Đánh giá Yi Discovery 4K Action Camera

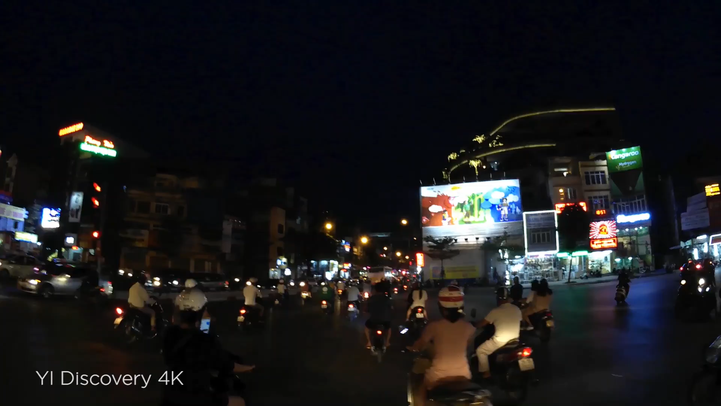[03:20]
Cái con này nó quay vô cùng trung thực Đó là khi mà các bạn quay buổi tối thì nó ra đúng một màu đen luôn Không có màu khác Và phải nói là đỉnh cao các vì sao Và khi mà mình đi ra ngoài đường mình quay thử điều kiện hơi thiếu sáng một chút Thì có thể nhận xét là giải nhạy sáng của máy nó không ấn tượng Vòng trời gần như là bị cháy